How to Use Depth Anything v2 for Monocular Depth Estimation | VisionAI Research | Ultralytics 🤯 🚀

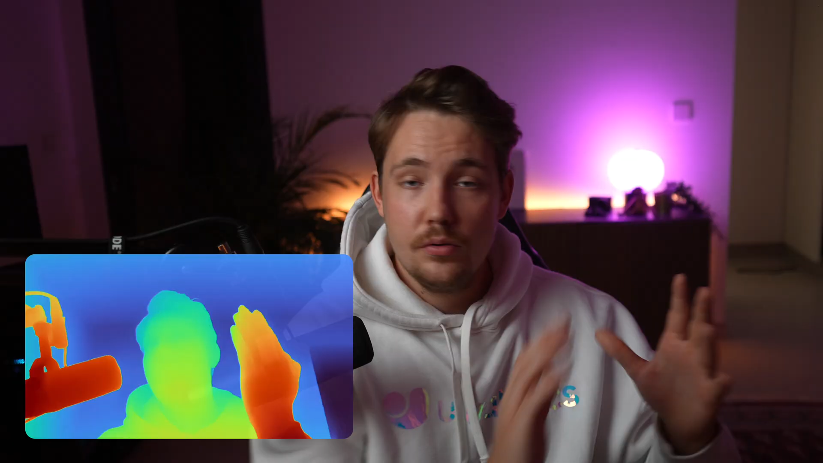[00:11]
every single frame it will pass through an ai model that does depth estimation and then we get the results back these models here some of them they can